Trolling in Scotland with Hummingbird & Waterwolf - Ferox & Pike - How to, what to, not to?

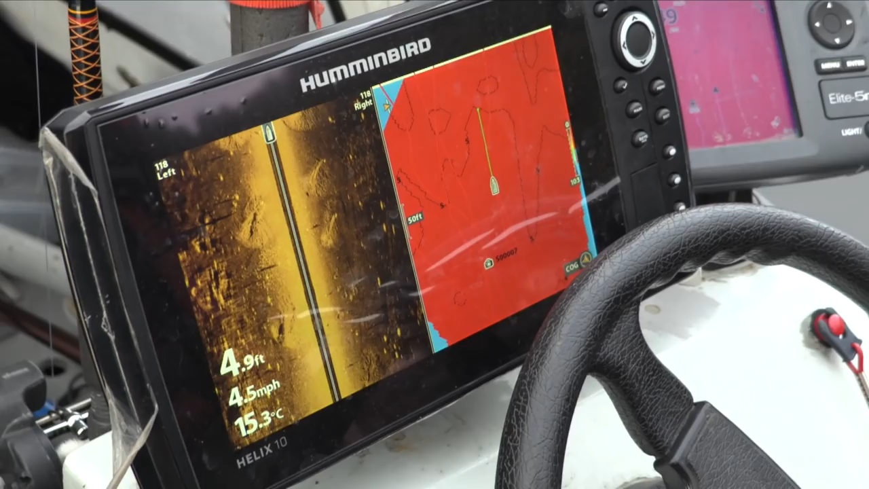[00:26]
On screen: depth 4.9 ft, water 15.3°C, speed 4.5 mph
They're all fish. The white things are, yeah.
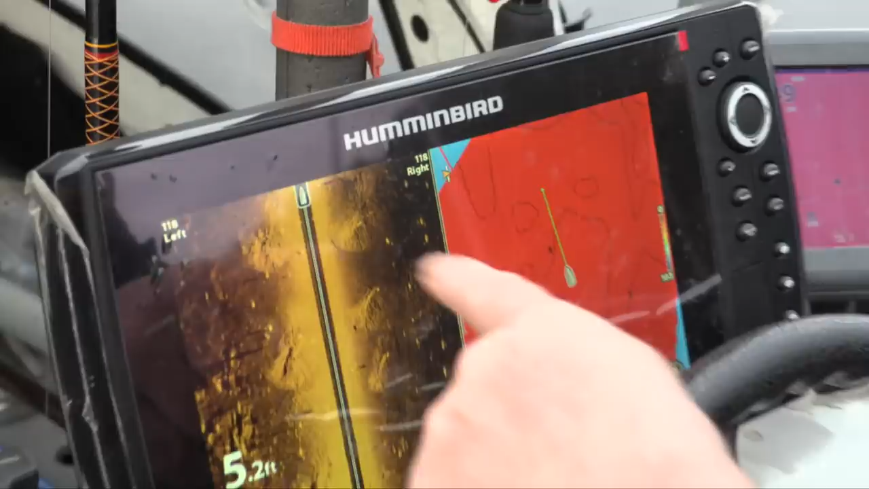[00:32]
On screen: depth 5.2 ft
What's that likely to be? Perch and pike? Yeah, a perch, roach, bream, all sorts of stuff. Marks in the bottom. It could be a mooring.
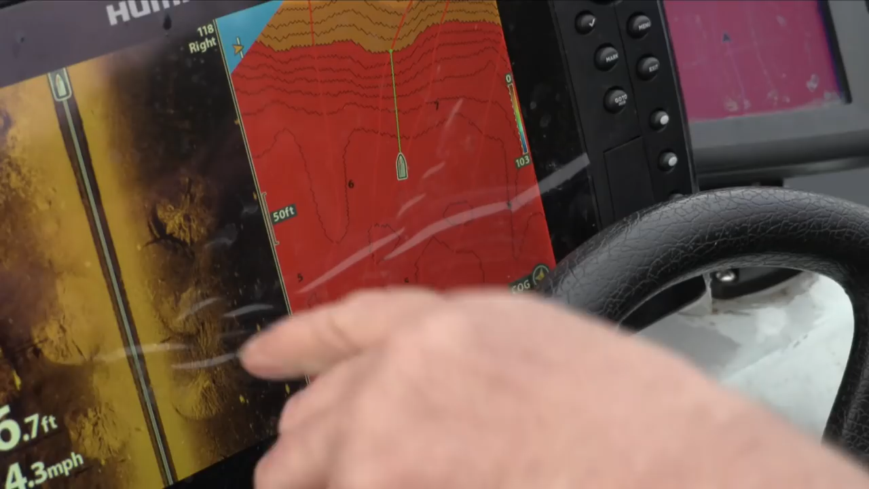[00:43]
Oh, I see. Yeah. Just with the chains scraped along.
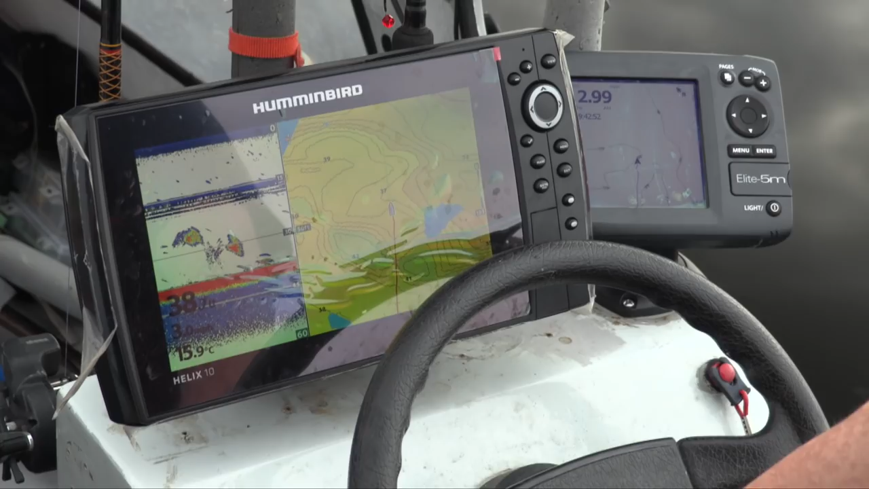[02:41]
On screen: water 15.9°C
but I just tend to stick to these pictures here, because it suits me for seeing the downrigger, seeing the bait.
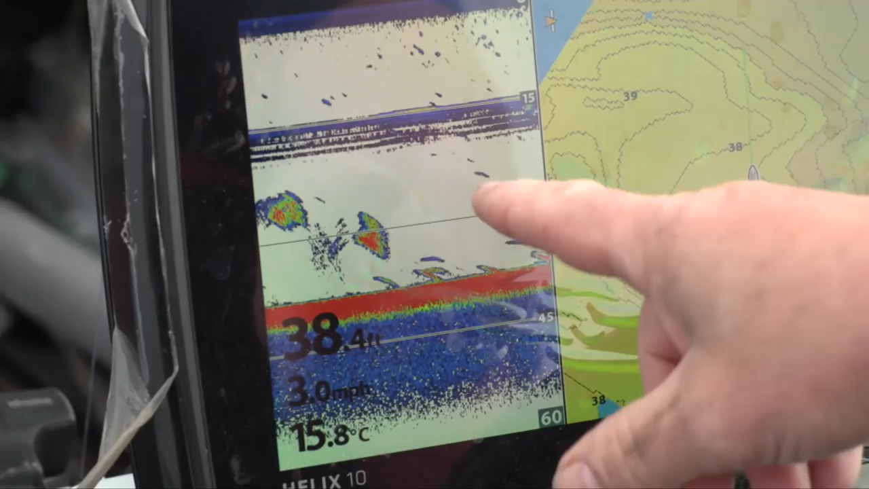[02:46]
On screen: depth 38.4 ft, water 15.8°C, speed 3.0 mph
If I see fish, I could drop the cannonball down to it.
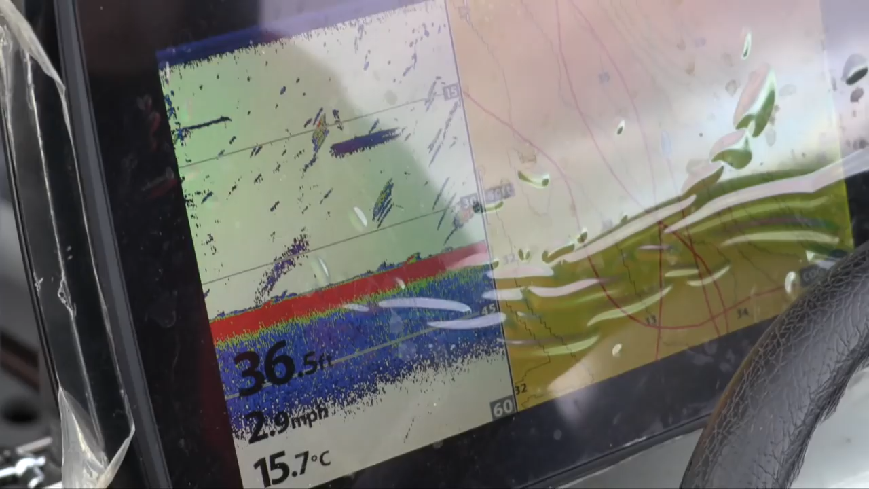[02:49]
On screen: depth 36.5 ft, water 15.7°C, speed 2.9 mph
They're all fish, with marks.
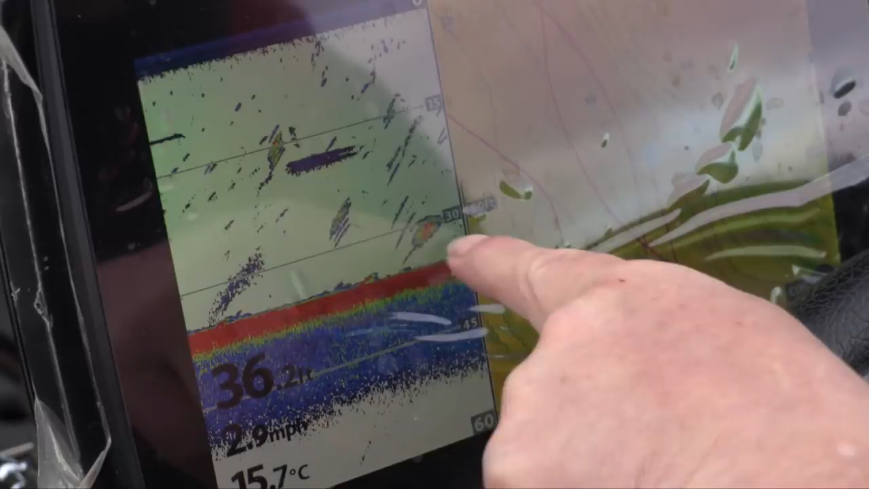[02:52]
On screen: depth 36.2 ft, water 15.7°C, speed 2.9 mph
They're all fish?
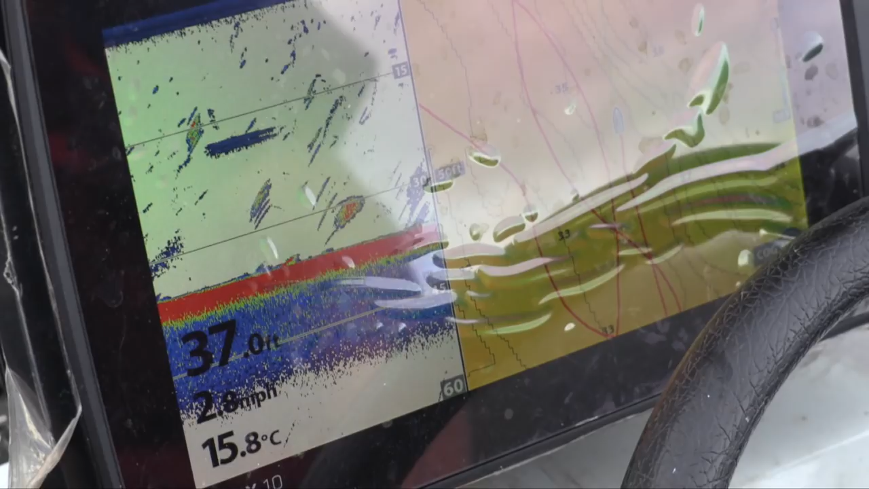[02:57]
On screen: depth 37.0 ft, water 15.8°C
They're fish, yeah. That's a big group of fish, bait fish. That's the individual fish.
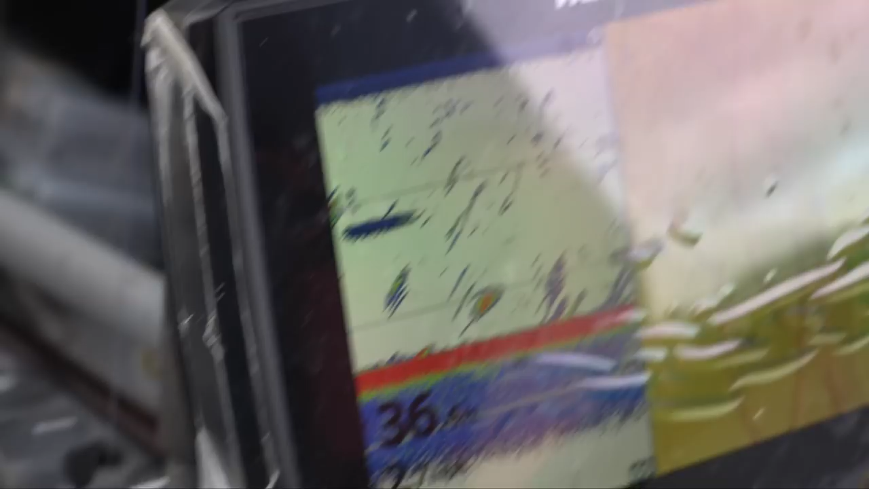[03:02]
What's the individual fish?
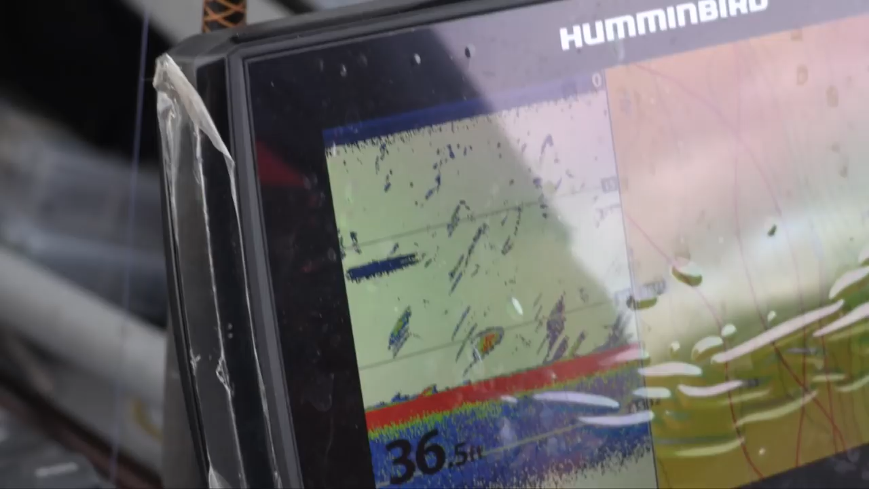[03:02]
On screen: depth 36.5 ft
That's the individual fish there. That's a group of bait fish. That would be a group of bait fish as well.
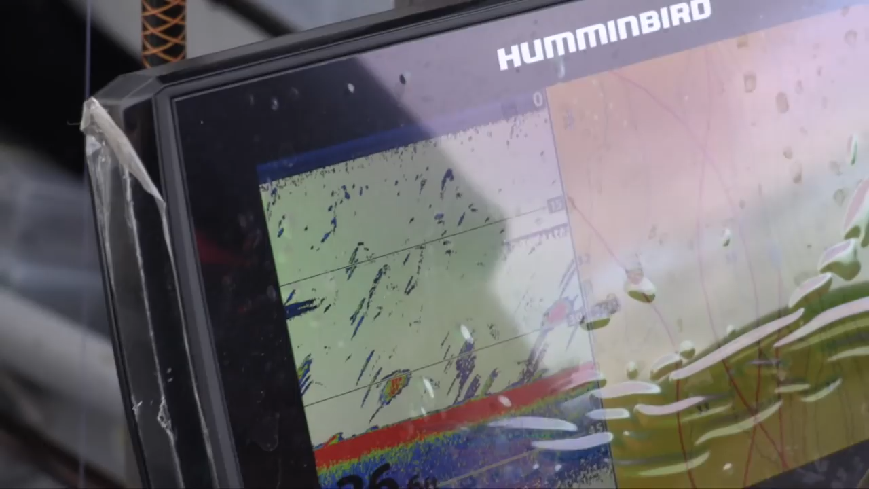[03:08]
So the colour's the density? Yeah. Uh-huh.
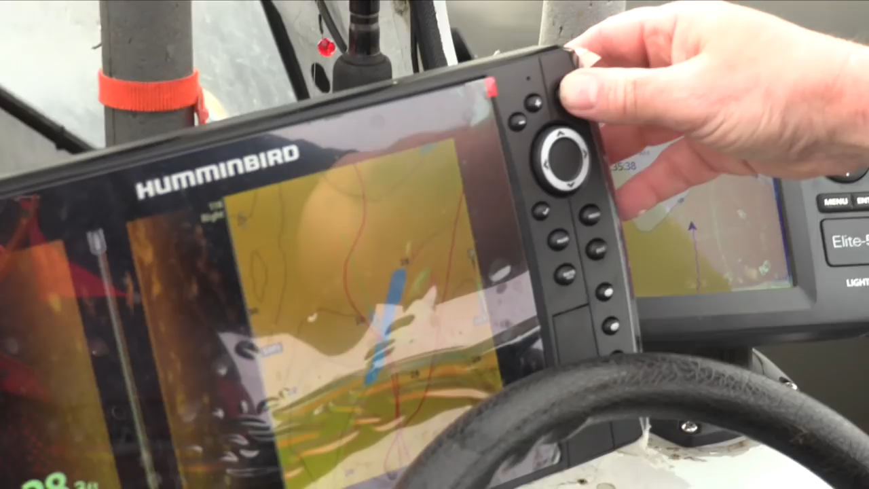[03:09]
Right.
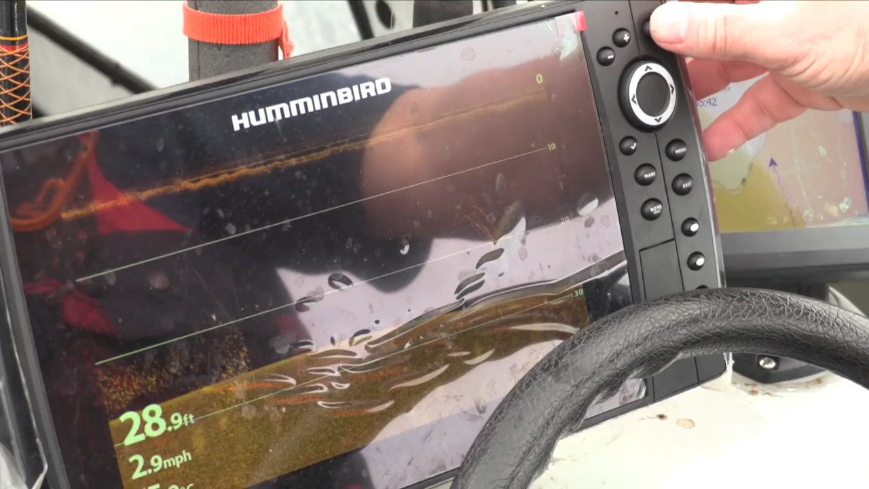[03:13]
On screen: depth 28.9 ft, speed 2.9 mph
There's more fish there just off the bottom as well.
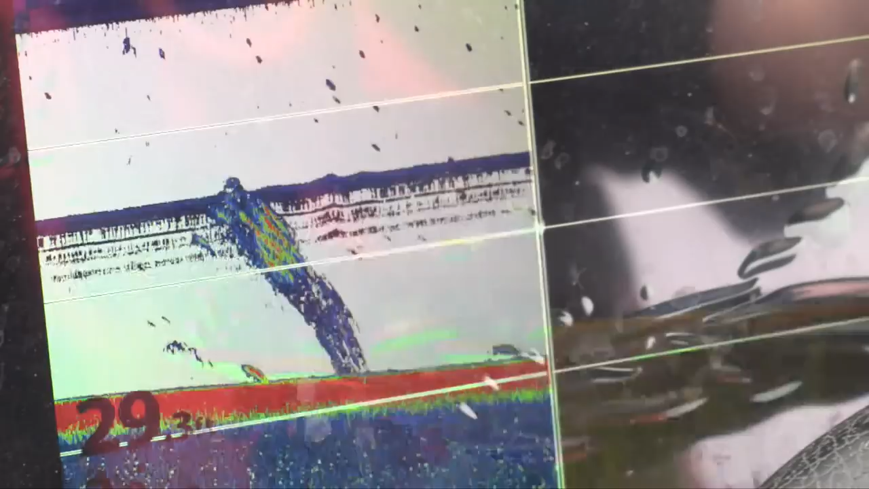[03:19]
See, that doesn't screw the cannonball.
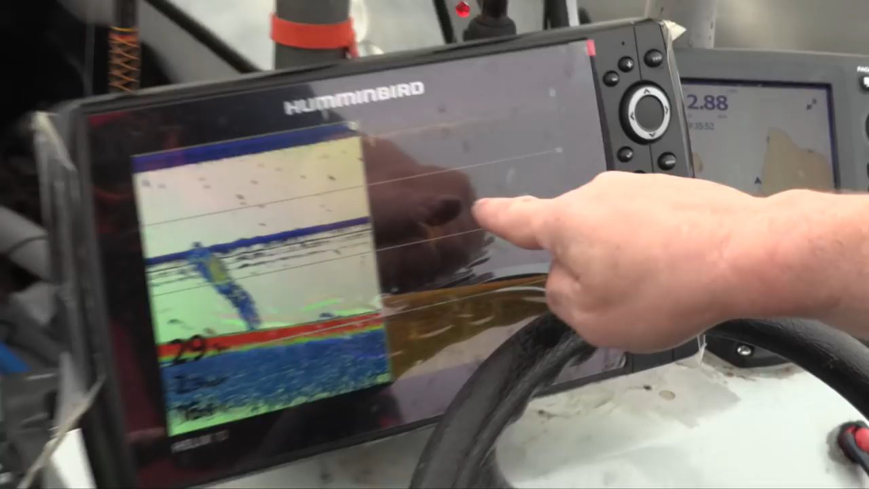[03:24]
That one does, that one doesn't. Because that's like a pinpoint beam it gives you.
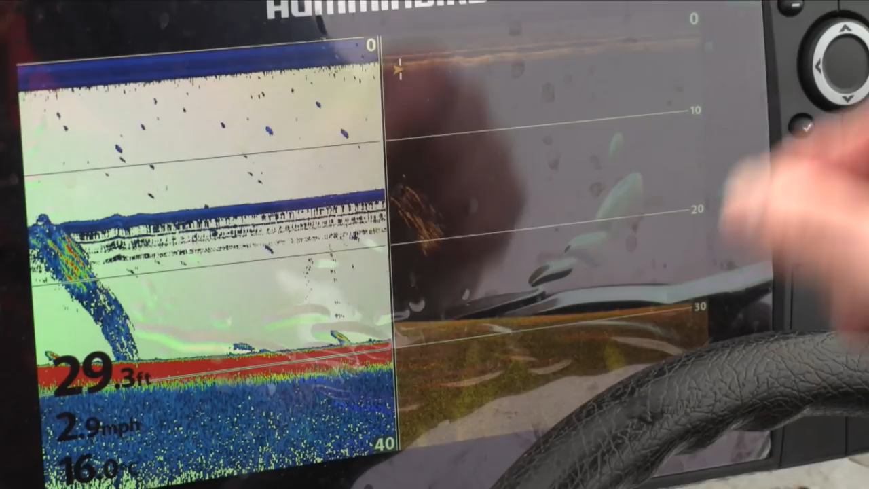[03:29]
On screen: depth 29.3 ft, speed 2.9 mph
So it doesn't pick up the cannonball. It's like a floodlight. That will show it. Oh, I see.
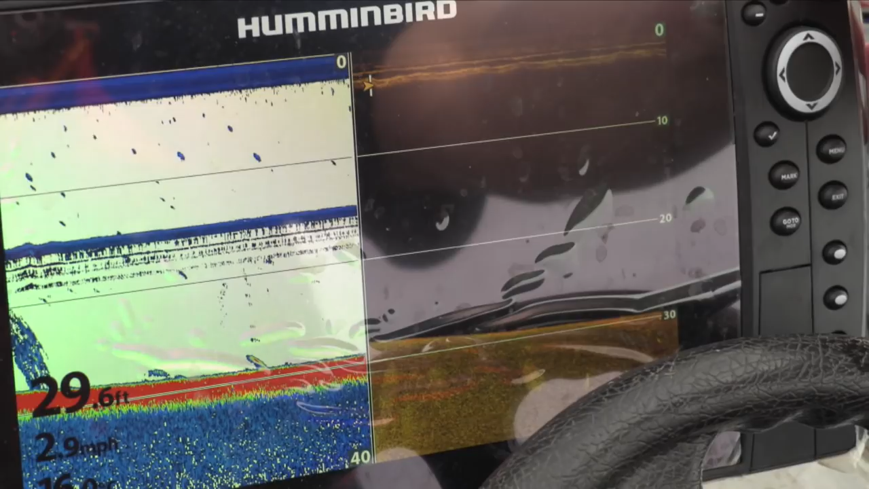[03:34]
On screen: depth 29.6 ft, speed 2.9 mph
The difference between a spotlight and a floodlight. The deeper it is, the bigger it gets. Oh, right.
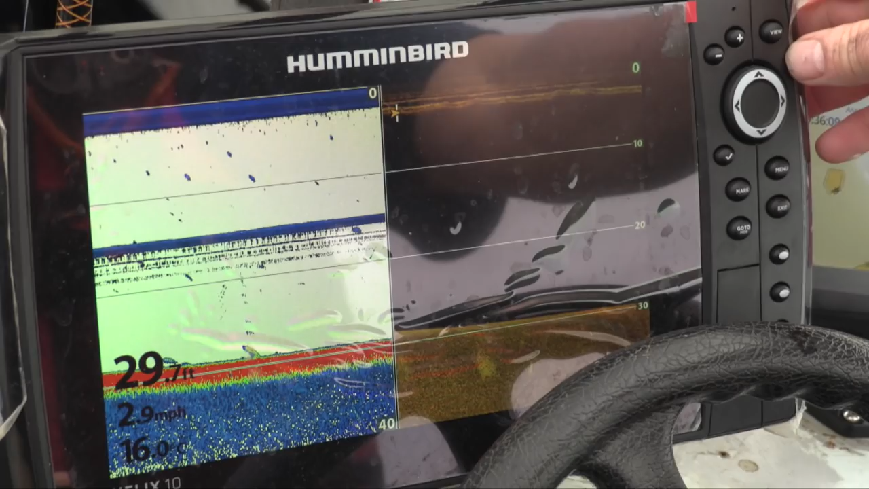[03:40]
On screen: depth 29.7 ft, speed 2.9 mph
It's like you getting a torch and putting the torch down there and then lifting it up.